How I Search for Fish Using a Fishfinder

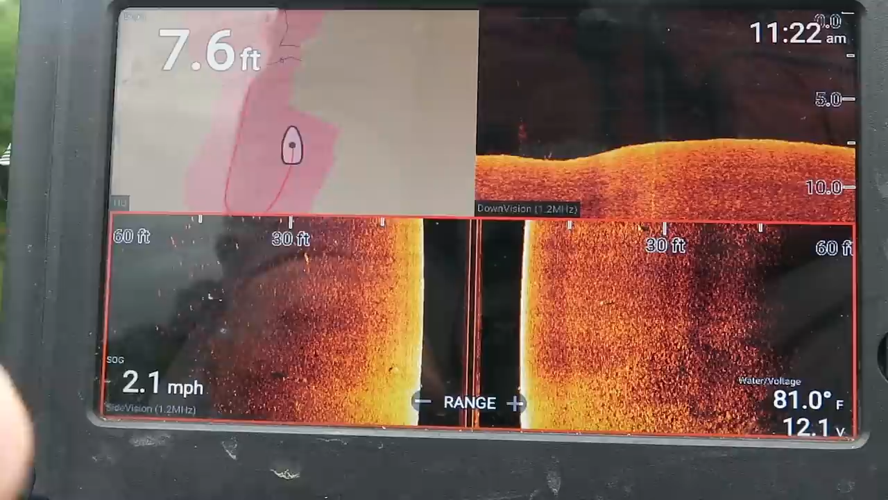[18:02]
On screen: depth 7.6 ft, water 81.0°F, speed 2.1 mph
an hour that's probably a bass right there or a larger fish and it's hard I'm turning too so it also can skew that side or make that side longer so you got to really pay
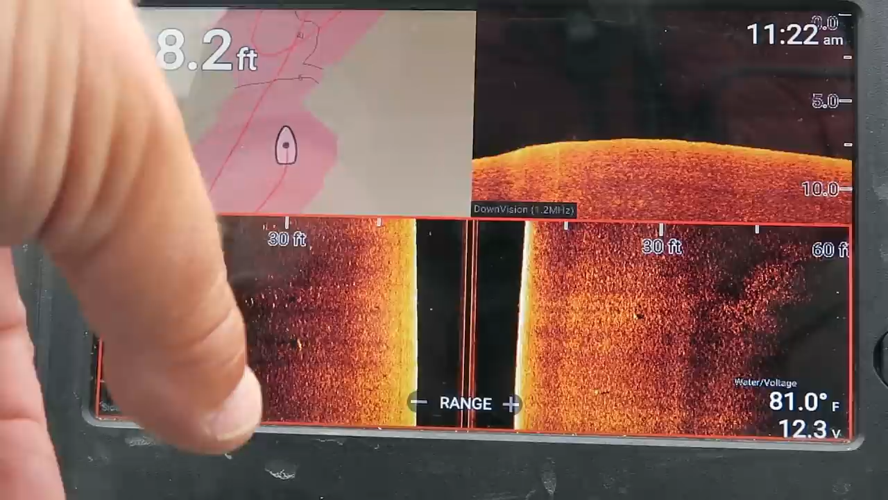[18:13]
On screen: water 81.0°F
attention to what your boat's doing but I think those are all bass and they're at about eight feet deep if I remember correctly what it was when I went across there so cool I'm gonna mark those
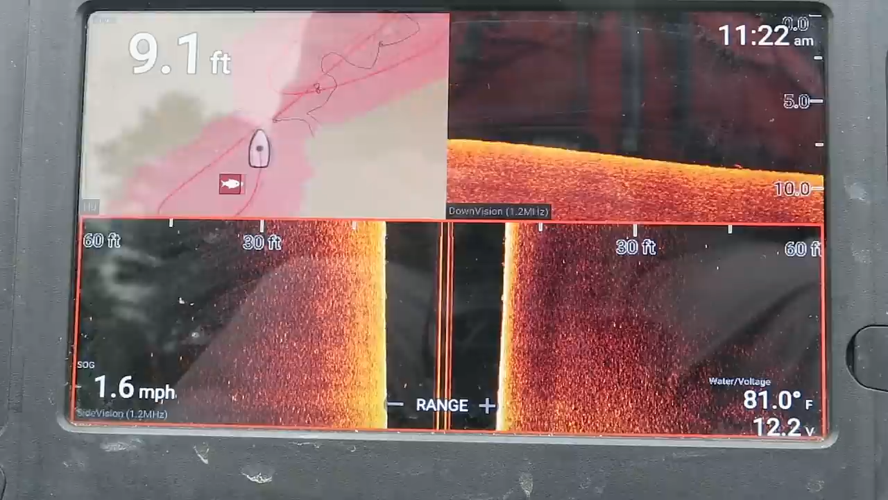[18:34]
On screen: depth 9.1 ft, water 81.0°F, speed 1.6 mph
all right let's go further back up into this pocket
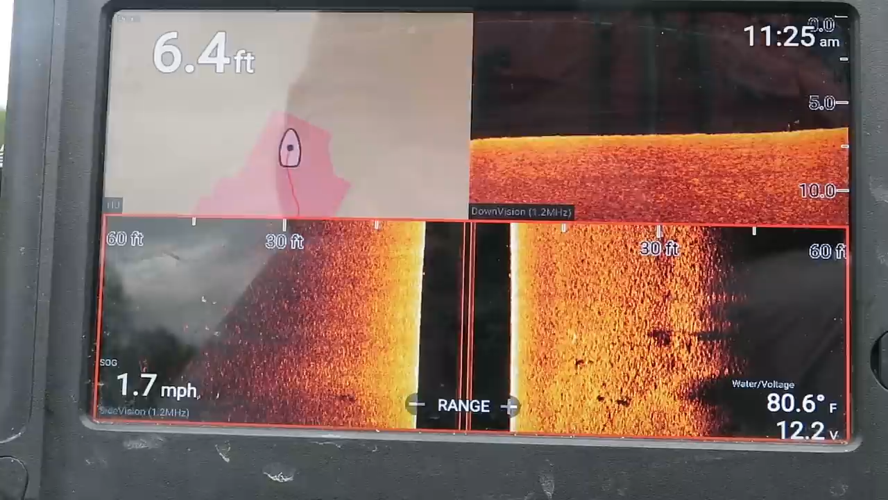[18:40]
On screen: depth 6.4 ft, water 80.6°F, speed 1.7 mph
all right so what you see right here on this side that's the bank so it's dead black it's like a straight line and the banks just right off to my right so it kind of helps me realize how far away something is if I see
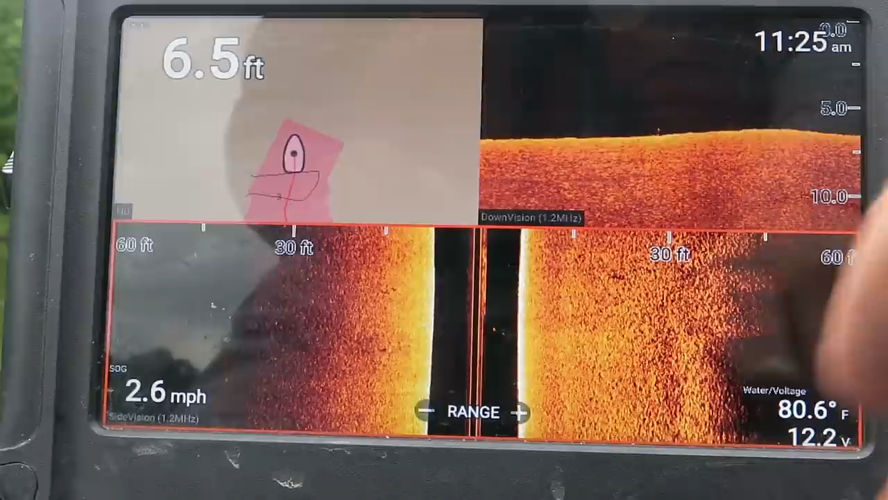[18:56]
On screen: depth 6.5 ft, water 80.6°F, speed 2.6 mph
right here as I run along the bank and say all right that's what 30 feet or 20 foot 40 feet whatever it is to the bank still
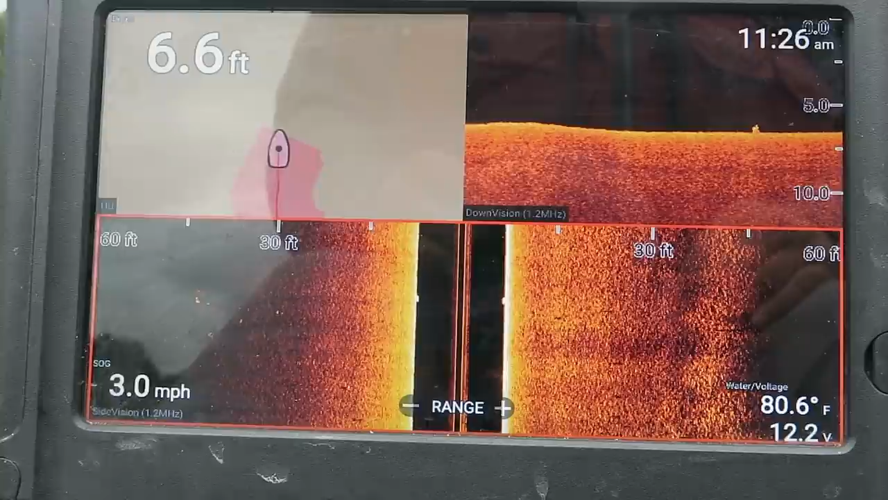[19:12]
On screen: depth 6.6 ft, water 80.6°F, speed 3.0 mph
this lake is just so flat I'm in the mountains well kind of this is a big valley
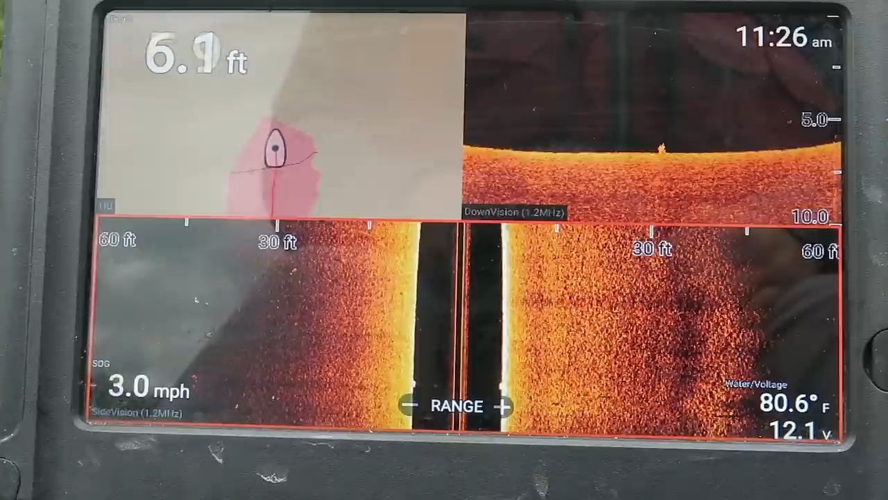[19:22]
On screen: water 80.6°F, speed 3.0 mph
it is so flat not a lot of drops not a lot of creek channels I'm going to go straight across I'm turning 90 degrees going towards the bank on the opposite side of the pocket looks like a little bit of bait or not fish and actually it looks like a brush pile might be fish though
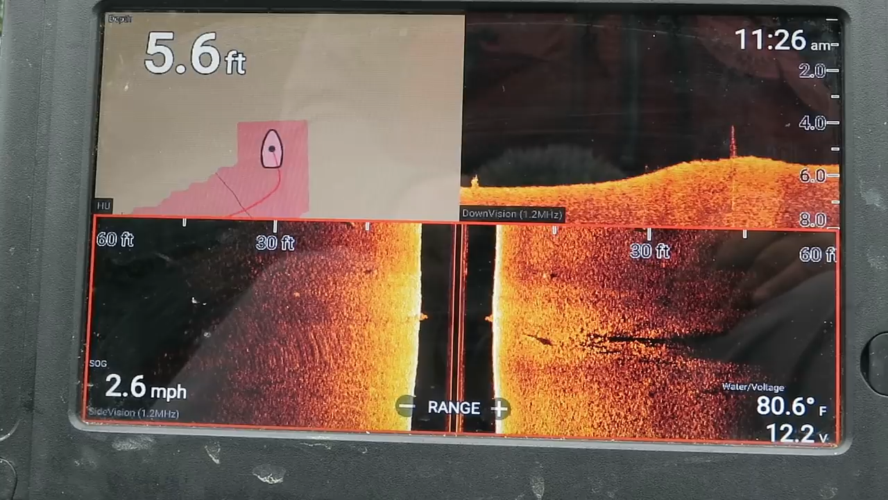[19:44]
On screen: depth 5.6 ft, water 80.6°F, speed 2.6 mph
not bass the way I can tell that is bass typically are a lot more scattered out
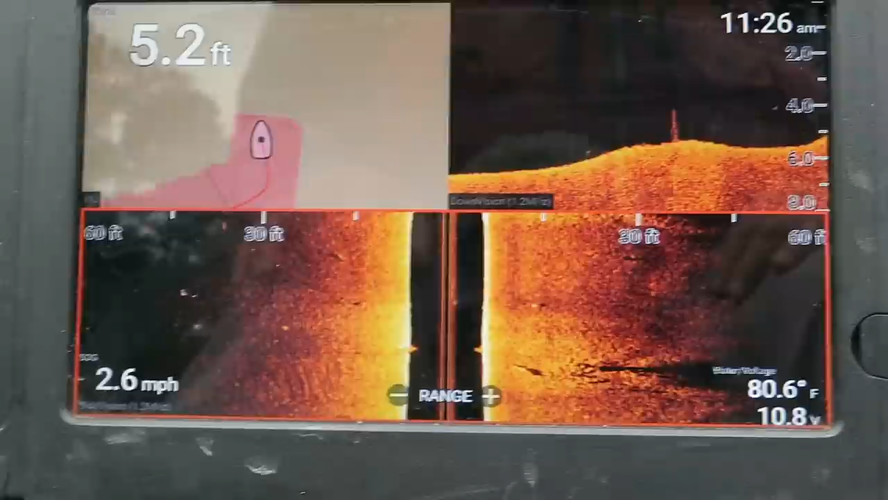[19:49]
On screen: depth 5.2 ft, water 80.6°F, speed 2.6 mph
if that were fish it'd be like crappie or bluegill or something like that
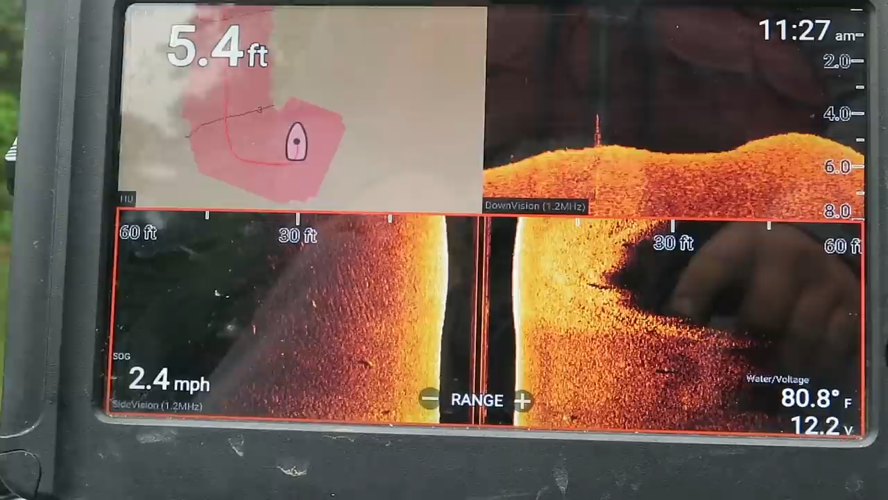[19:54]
On screen: depth 5.4 ft, water 80.8°F, speed 2.4 mph
all right I'm not seeing enough life back in here I'm going to pull out go back up out to the main lake and go up a little bit and I'll turn the camera back on when I get out there all right I want you guys to see this as I was going out of the pocket
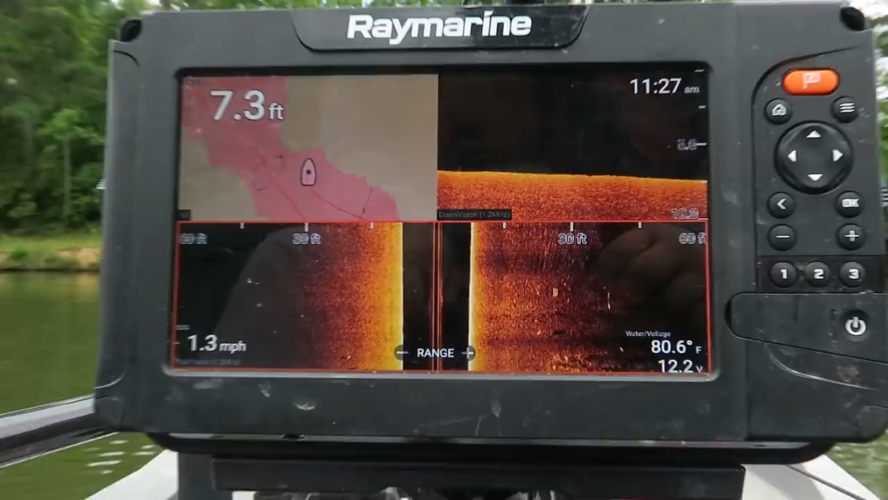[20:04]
On screen: depth 7.3 ft, water 80.6°F, speed 1.3 mph
okay go backwards all right I went past a tree a lay down and you want you to see I don't know if I can zoom or not I'm gonna look and see if it'll let me zoom I haven't done this in a long time with
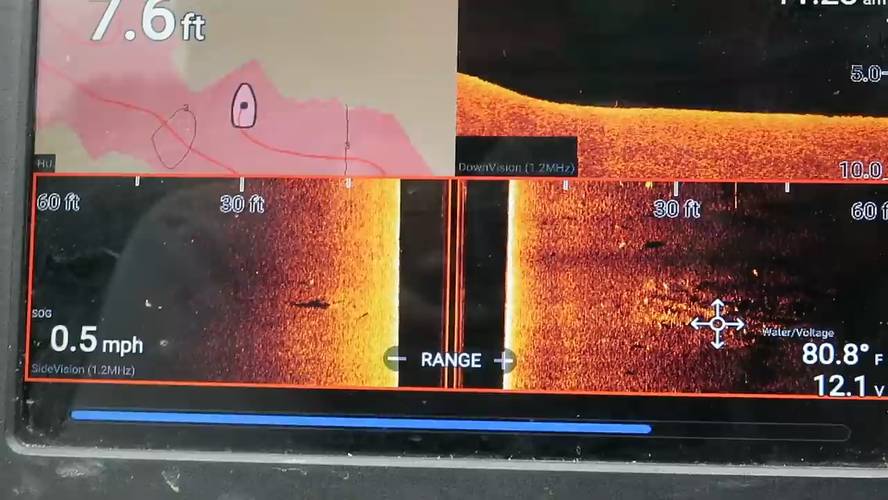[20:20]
On screen: water 80.8°F, speed 0.5 mph
this unit nope all right let's get that out of the way I figured out there's got to be a way I can zoom but anyway right here underneath underneath that tree that I went past you see these little white dots zoom in all those white dots are fishing good sized fish because I wasn't going very fast
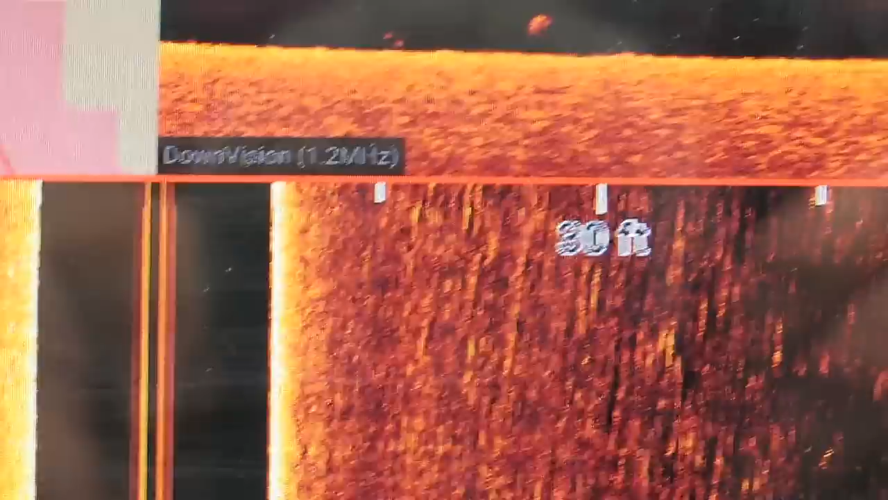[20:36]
and I hate that every marine does that just let me watch the stuff let me leave it on there and look at it but anyway
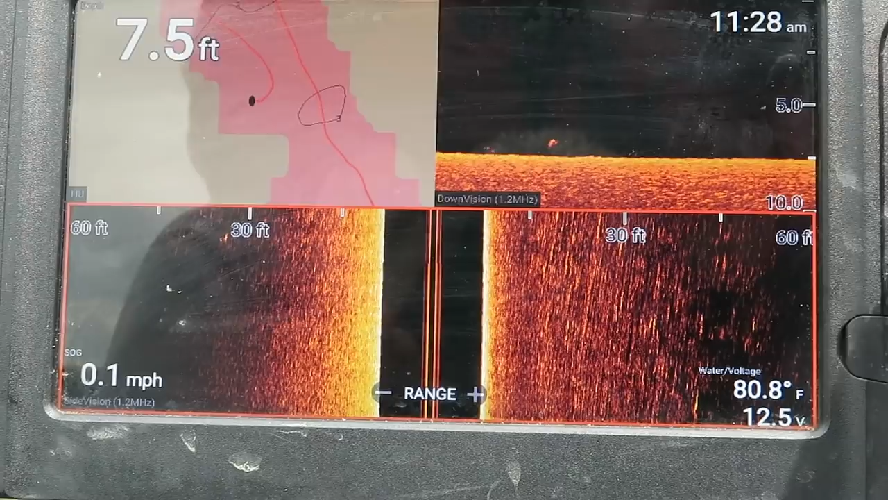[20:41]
On screen: depth 7.5 ft, water 80.8°F, speed 0.1 mph
so they're just they're they're fish underneath there I don't know if they're crappie or they're bass or whatever and I would normally stop and fish I'm going to keep running around the lake but I'm going to come back here and fish for
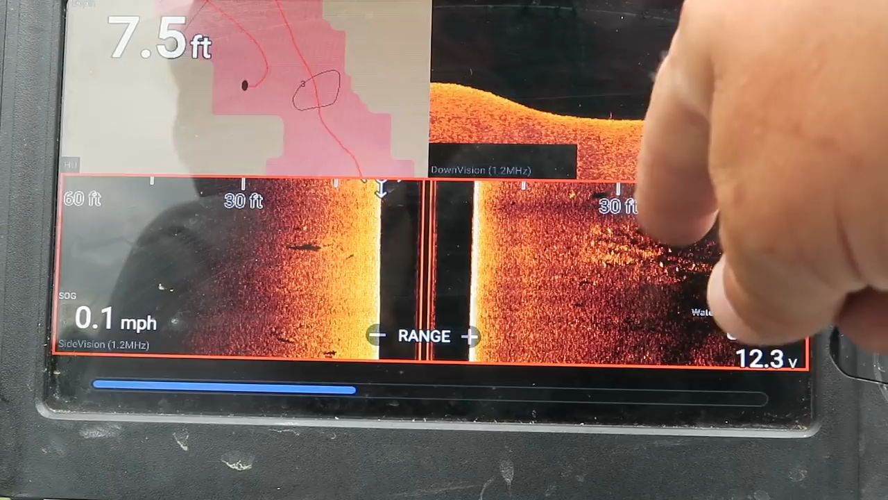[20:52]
On screen: depth 7.5 ft, speed 0.1 mph
those fish that's awesome that's the tree I just went under I went